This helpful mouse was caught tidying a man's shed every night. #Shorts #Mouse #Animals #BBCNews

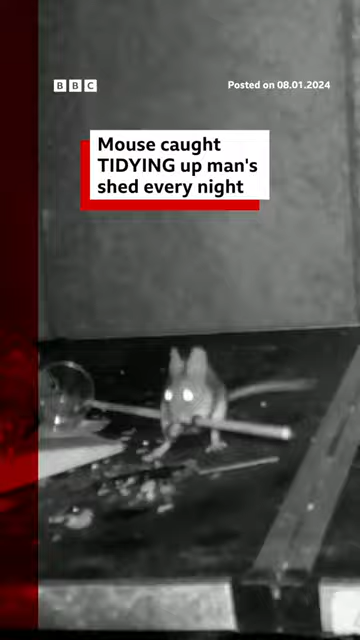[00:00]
this might feel like a scene out of cinderella but this mouse really is helping to tidy up the mouse was caught